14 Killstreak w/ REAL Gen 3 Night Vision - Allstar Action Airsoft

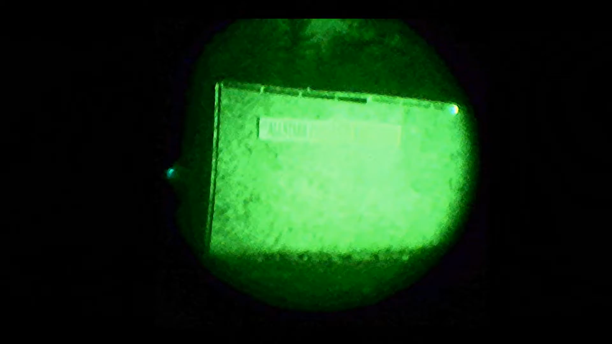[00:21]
As you can see, I'm looking through my Gen 3 PVS 7 night vision.
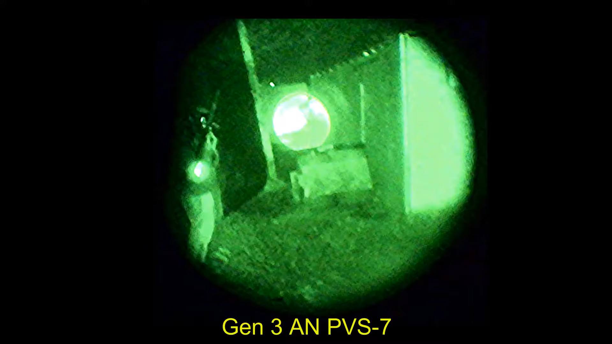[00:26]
I got a neat little Steiner D-Ball A3 laser light unit.
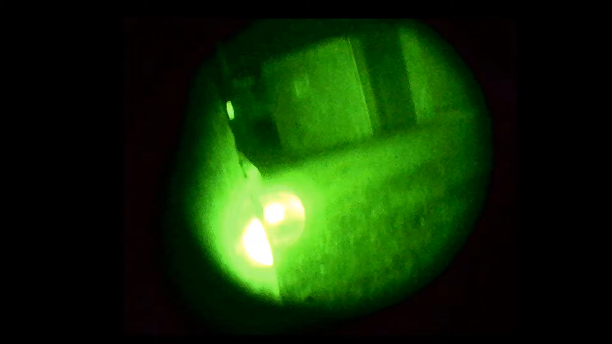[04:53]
Right in front of us. Over there, on the left. Rush him.
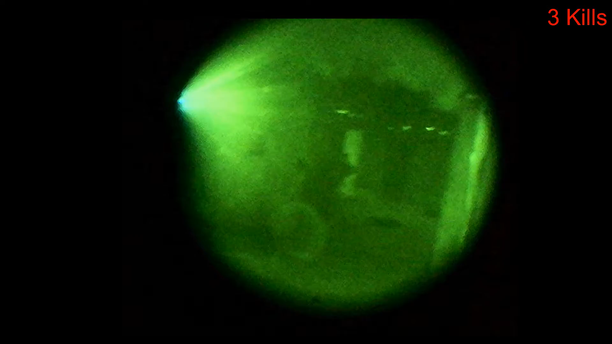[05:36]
Ooh, in the ass, I'm sorry. There's a guy in that building.
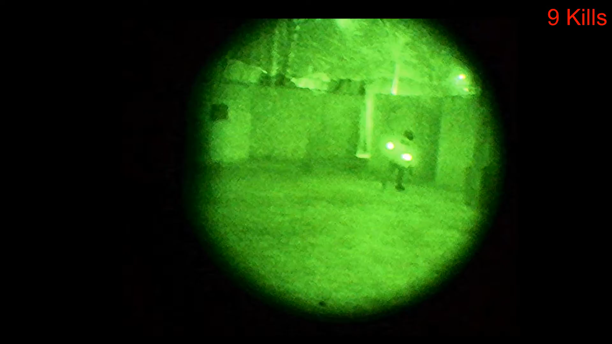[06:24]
Over there, over there. Yo, buddy, over to that side.